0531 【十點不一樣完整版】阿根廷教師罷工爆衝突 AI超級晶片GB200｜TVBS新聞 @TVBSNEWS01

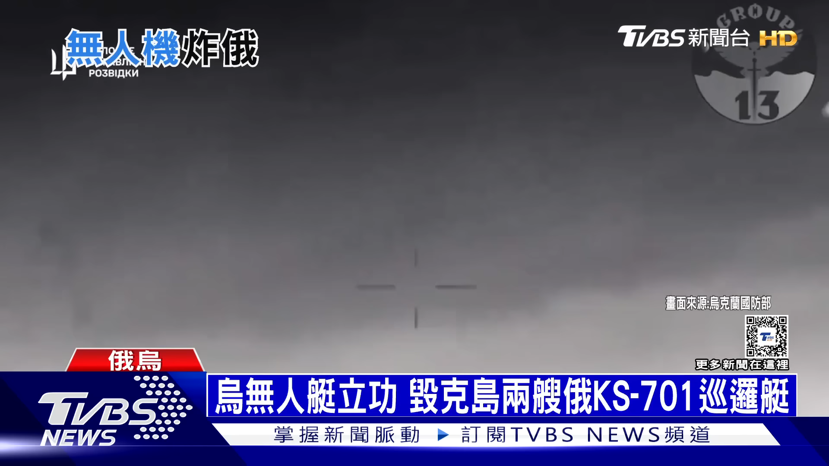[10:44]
无人艇最后成功摧毁两艘俄军 KS-701 巡逻艇。
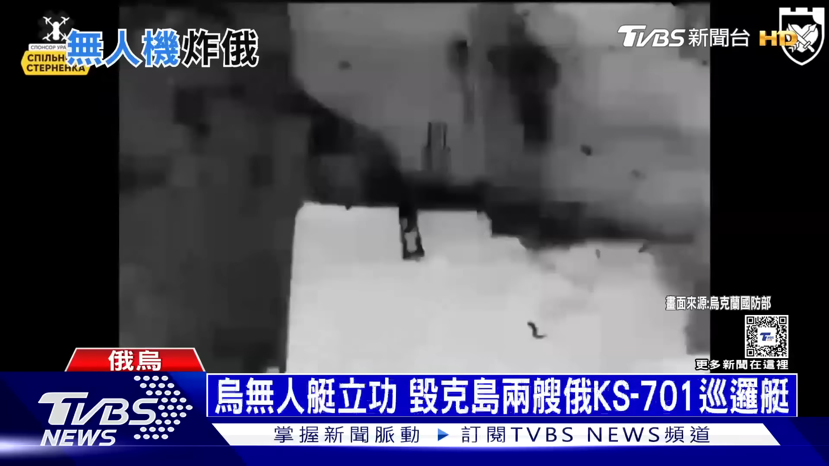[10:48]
同天，乌克兰也使用陆军战术飞弹系统攻击克里米亚东部的克制港口，摧毁俄国运输用渡轮。